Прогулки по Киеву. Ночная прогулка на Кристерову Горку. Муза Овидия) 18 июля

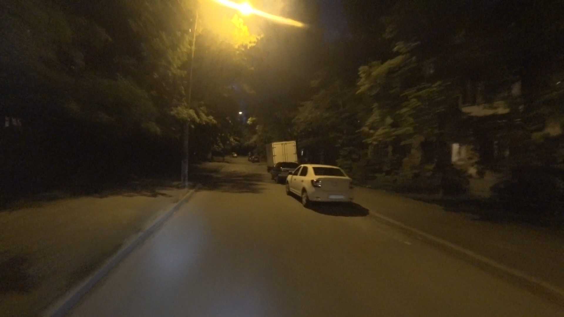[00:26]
потребления электроэнергия это да но с точки зрения эстетики я не думаю что все так однозначно красивые фонарики сейчас мы заедем на кристорову горку упс тут о боже я сегодня фара не настроя тут ёжиков столько бегает по дворам надо быть осторожным чтобы не раздавить